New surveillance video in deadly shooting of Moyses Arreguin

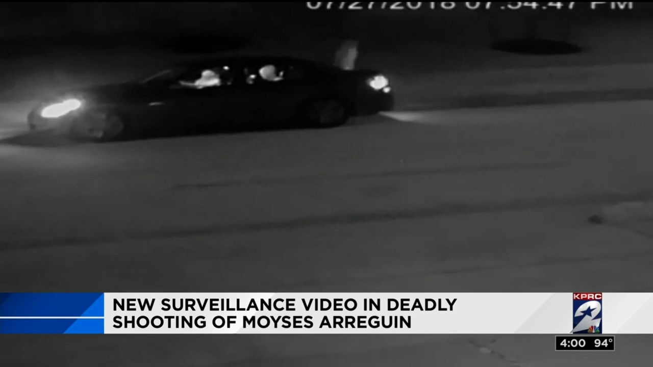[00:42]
In this newly released surveillance video, you can see the gray-colored sedan with four people inside, including the two shooters. Police describe the back-right passenger as an Hispanic male, 17 to 19 years old. Witnesses say he had bad teeth and angular qualities in his face that makes him look like a rat. The second suspected shooter looked a bit younger, 15 to 16 years old, also Hispanic, with a distinct haircut. Curly, puffy hair that almost made him look like a mushroom.